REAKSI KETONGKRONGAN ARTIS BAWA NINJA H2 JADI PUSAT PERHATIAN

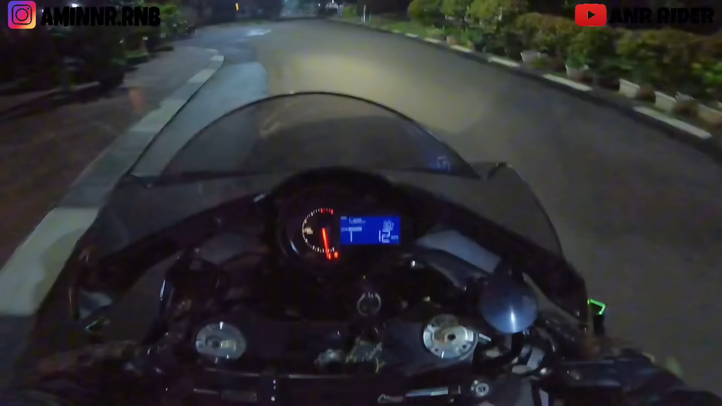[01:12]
Kita cobain riding H2 malam hari tuh worth it gak sih? Soalnya lampunya ini kan kecil banget, guys. Worth it gak kita riding malam pakai Ninja H2? Mari, Pak.
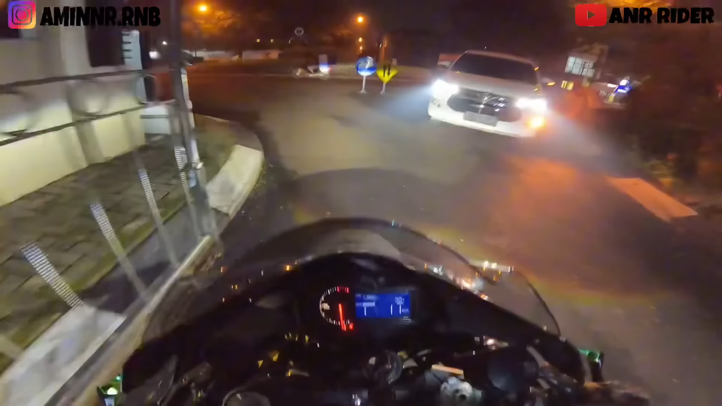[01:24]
Lampunya kecil, cuy, tapi cukup terang, tapi nggak terlalu terang jangkauannya. Bismillahirrahmanirrahim.
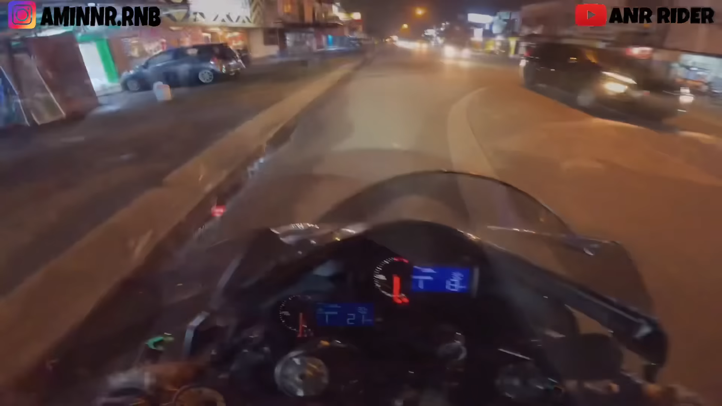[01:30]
Melihat komentar kalian semua ya kan, bang. Kalau motor pinjem, bla bla bla bla bla bla. Lah, kita sudah memperhitungkan semuanya, guys. Siapa bilang polisi tidur dihajar? Ya polisi tidur kayak gini, emang kita harus pelan gitu. Hajar kayak gini nggak masalah, rotobok, cuy. Kecuali karena lubang gede baru.
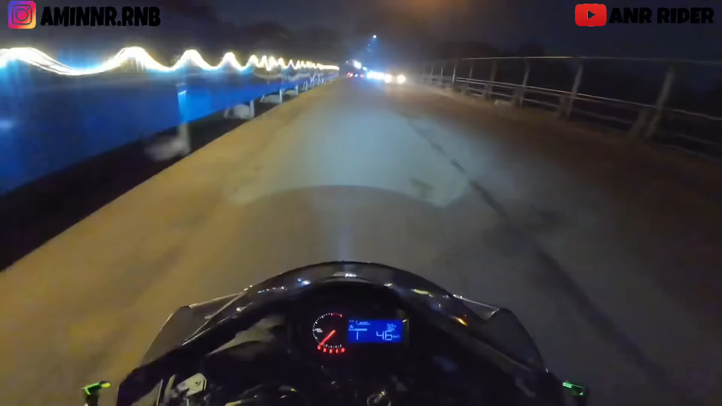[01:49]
Dan tadi tuh kita baca komentar kalian tuh bareng sama si Warapun Auli. Gue bilang, buset, fanatik juga ini subscriber Warapun, anjay.
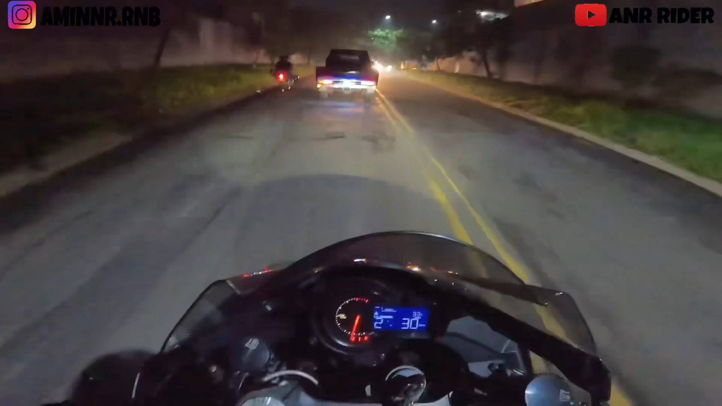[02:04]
Ini lubang kayak gini mah aman, cuy, rotobok, cuy. Kalau kena kayak gini dan penyok juga, pecah juga. Yah, buat apa orang beli rotobok mahal-mahal.
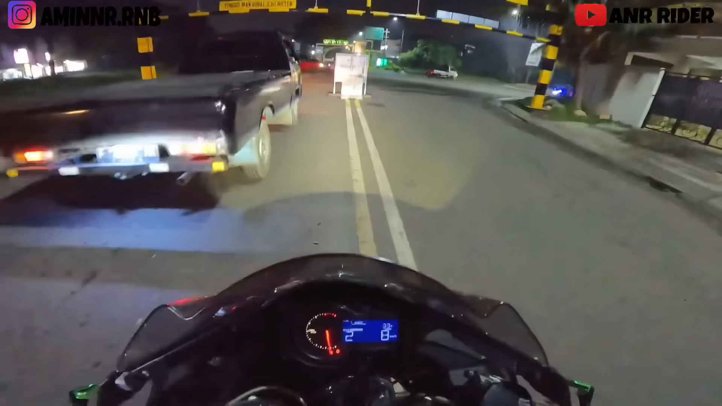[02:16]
Sebenarnya itu sudah diperhitungkan ya, guys, ya.
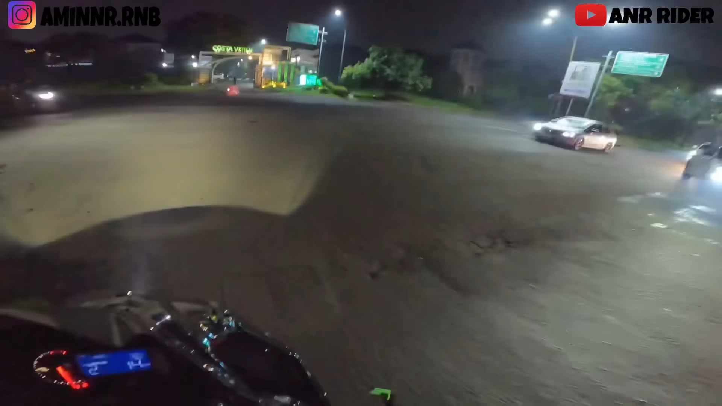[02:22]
Jadi tidak asal-asalan buah. Wih, gelap, anjir. Lampunya. Betot.
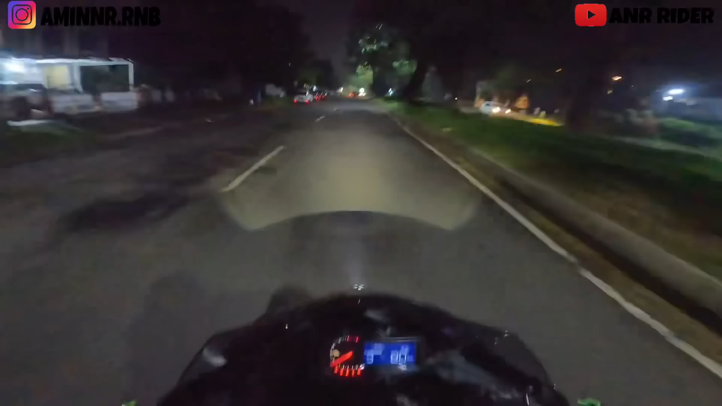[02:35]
Jangan terlalu dipetot pakai H2 orang. Enggak ada petot ya, panas, cuy. Mau motornya motor kencang mau gimana lagi? Ya, kayak gini. Itu tuh aman, cuy. Ah, ngelak kalian sudah.